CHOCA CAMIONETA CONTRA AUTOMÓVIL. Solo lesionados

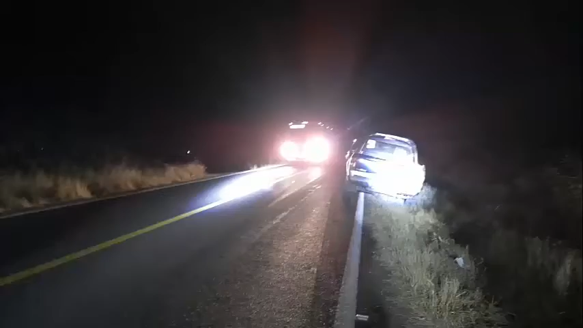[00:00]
Amigas, amigos, buenas noches. Pues estoy constituido aquí en lo que es la carretera La Herradura, poco antes de arribar a lo que es la comunidad de Rancho Seco. Ustedes lo pueden apreciar, pues la carretera oscura, pues es lógico, semi-iluminada, pues por las luces de los vehículos que circulan y desde luego por las unidades de polipreventiva,